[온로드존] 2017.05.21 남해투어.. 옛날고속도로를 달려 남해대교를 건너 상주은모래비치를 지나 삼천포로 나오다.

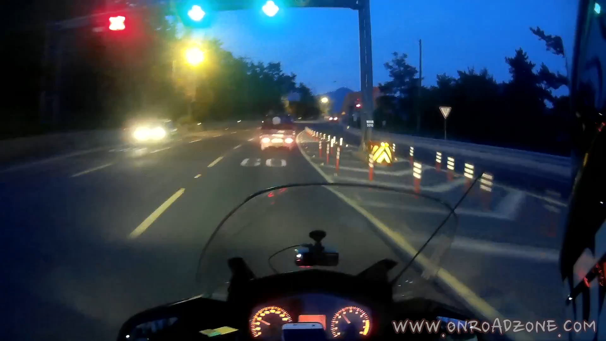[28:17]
요 연육교를 지나가지고 사천으로 가거든요. 옛 삼천포죠. 사천으로 가게 되거든요.
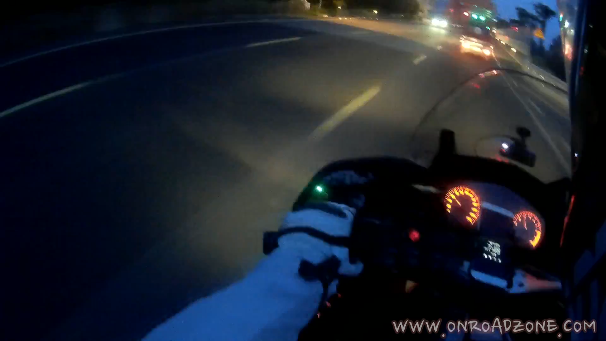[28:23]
예, 이제 삼천포 남해대교 올라왔습니다. 예, 연육교 올라왔습니다.
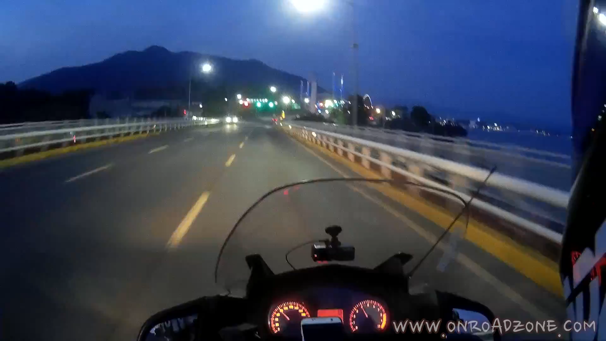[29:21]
여기 조금 더 가면 휴게소도 하나 있어요. 예, 이제 저희 삼천포 남해대교 빠져나왔습니다.
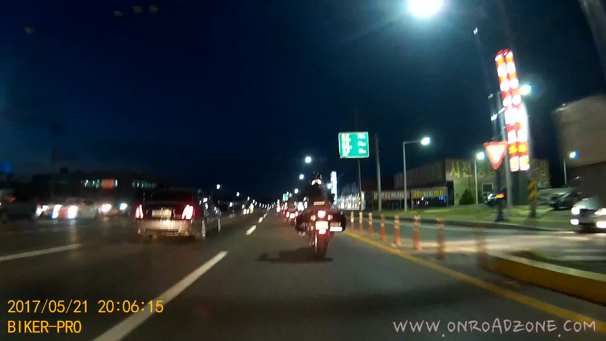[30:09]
예, 저는 출발하기 전 기름을 넣어놨는데 고급수 발로 넣고 있어갖고 뭐 중간에 넣기가 애매해서 항상 가득 넣거든요. 일단 저는 기름 가득 넣어놨고 현재 남은 주행거리 189km, 출발할 때 가득 넣었는데 현재 189km 더 달릴 수 있습니다. 예, 이제 저희 사천IC앞 지나고 있습니다.
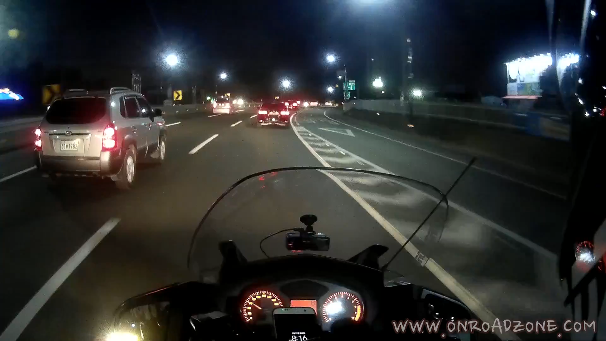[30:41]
이제 한 바퀴 돌아가지고 처음 왔던 길들을 다시 되돌아가는 거죠. 이제 남해 쪽, 하동 쪽으로 해서 남해를 들어가서 한 바퀴 돌아서 이제 다시 처음에 시작했던, 예, 사천IC 방향에서 이제 진주 쪽으로, 진주 경상대 앞을 지나서 계양 오거리 쪽으로 이제 그 길은 처음 왔던 곳과 이제 같은 것이죠. 예, 아유, 차가 많아요, 복귀차가.
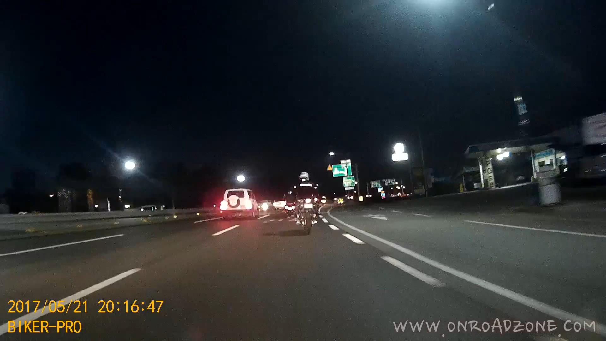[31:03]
예, 천천히. 어차피 3차로 없어지니까 그냥 2차로로 천천히 가겠습니다.
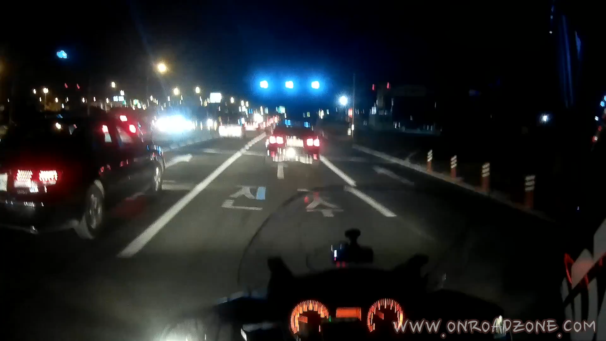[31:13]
예, 이제 이미 해가 다 져버려가지고, 아유, 아까 앞에 물차가 막, 아니, 앞에 포터가 물차도 아닌데 막 물을 흘리고 가갖고 지금 헤맨 앞이 지금 엉망이에요. 지금 밤에 빛이 난반사가 돼가지고 보이질 않네. 아유.
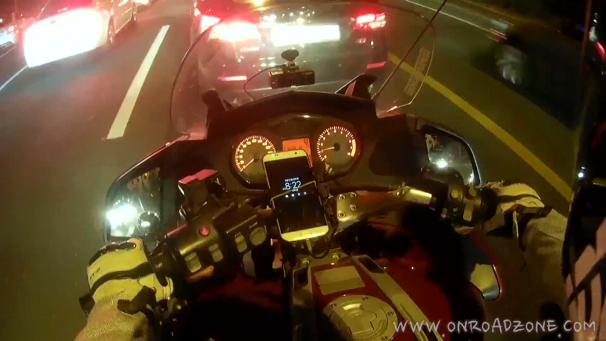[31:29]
예, 이제 진주 시내 잠깐 스쳐 지나갈 겁니다. 계양 오거리 쪽으로 해서 이번 국도 올려서 창원 방향으로 갈 거거든요. 경상대 앞쪽으로 해가지고 잠깐 스쳐 지나갈 겁니다. 이번 국도 쪽으로 가기 위해서.
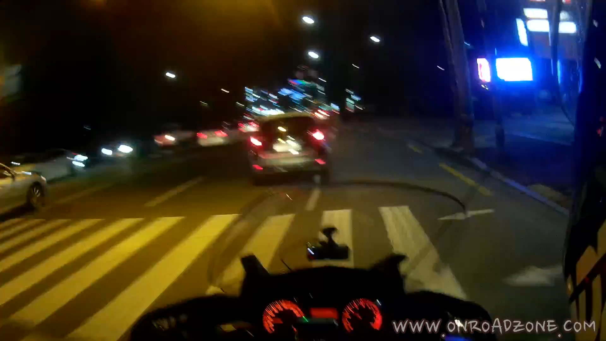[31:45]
예, 경상대 앞쪽, 여기는 항상 버스나 택시가 많아가지고. 예, 저희 이제 계양 오거리에서 창원 방면으로 이번국도 올라왔습니다. 이번국도는 길이 좋아가지고 뭐 크루징 하면서 가면 될 테고요. 이번국도 올려가지고 창원 방면으로, 예, 달려보도록 하겠습니다.
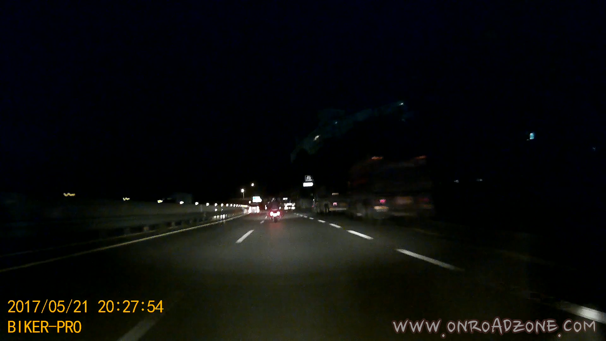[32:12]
이미 해가 다 져가지고 이제 뭐 보여야지 뭘 말씀을 드리는데 뭐 보이는 게 없어요. 라이트 비치는 데 말고. 그래가지고 그냥 달리도록 하겠습니다.